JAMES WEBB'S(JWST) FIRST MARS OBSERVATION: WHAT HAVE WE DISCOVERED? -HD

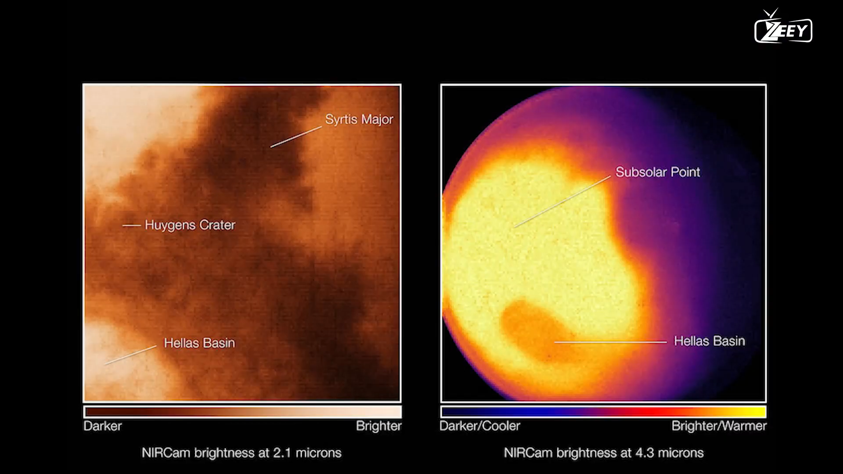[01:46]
from a million kilometers or so away from Mars.
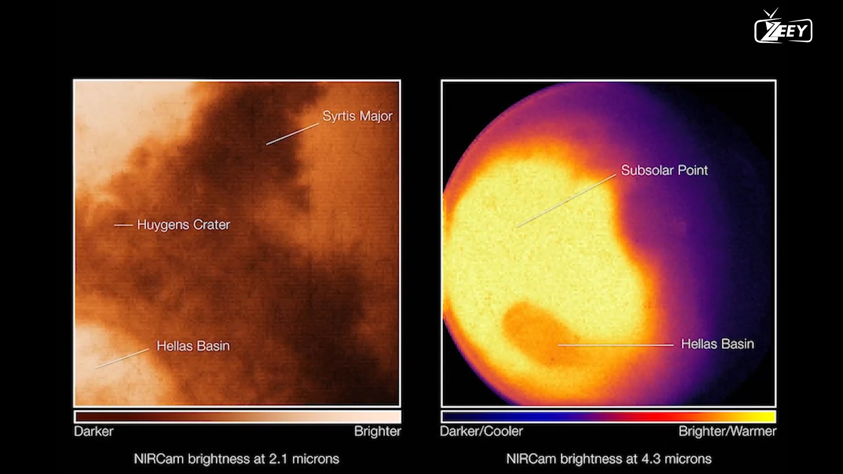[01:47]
The area of Mars that faces the telescope
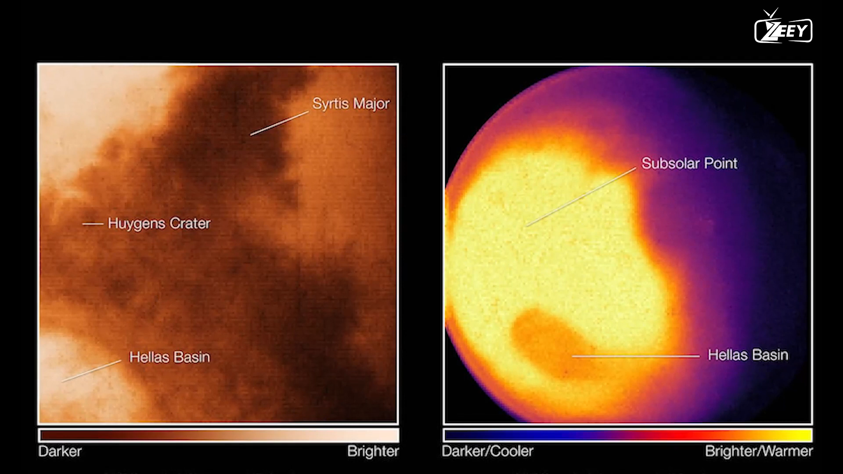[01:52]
and is lighted by the sun is what the JWST sees from this unique vantage point.
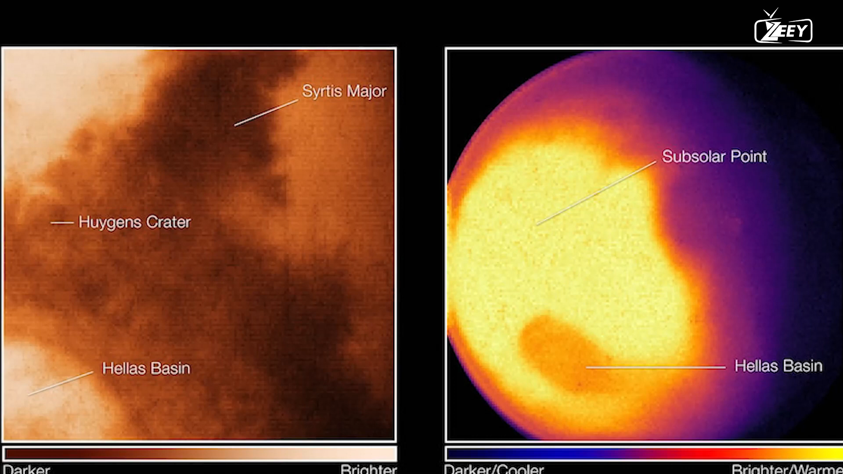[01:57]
Hence, it can gather pictures and spectra with the spectral resolution required to study fleeting phenomena like dust storms,
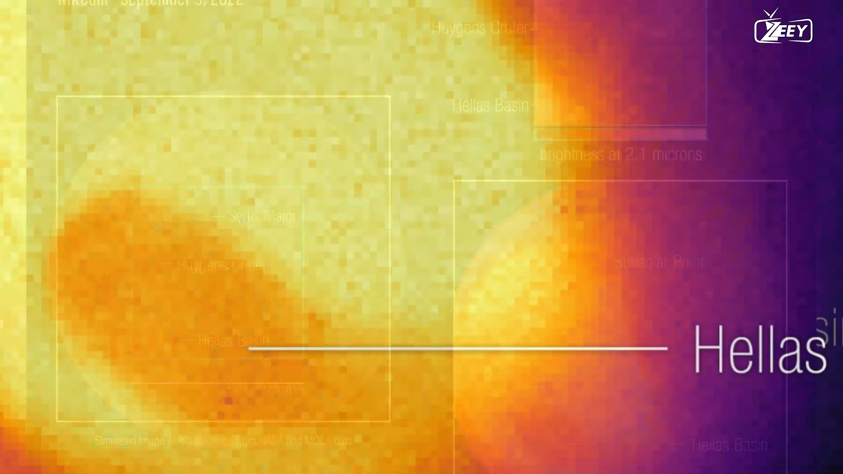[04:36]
The 4.3 micron image's bottom right corner displays a heat map of the Martian atmosphere
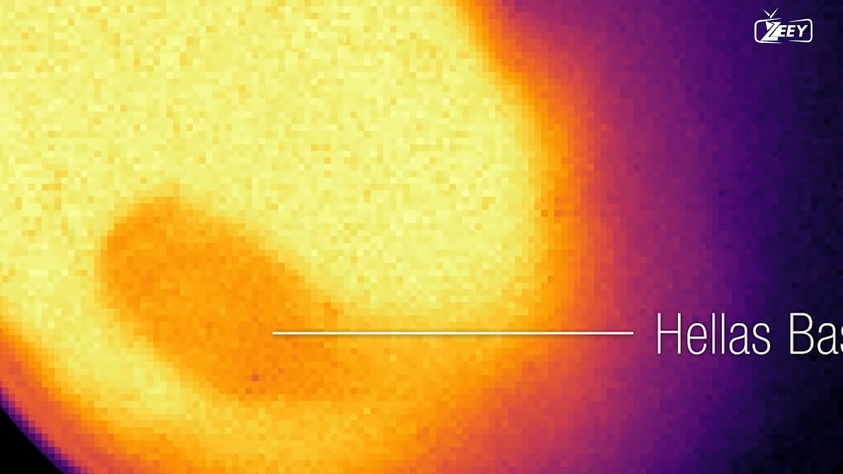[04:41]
that has been warmed by the sun's various hues represent various surface temperatures. As you can see, thermal radiation from the Martian atmosphere dominates the image at 4.3 microns,
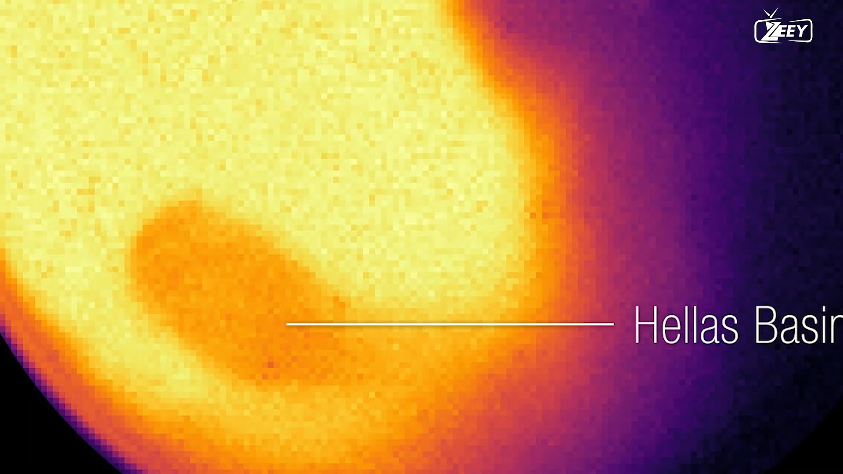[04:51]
shining brightest where the sun is practically directly above of the planet. The atmosphere of a planet is typically hottest here.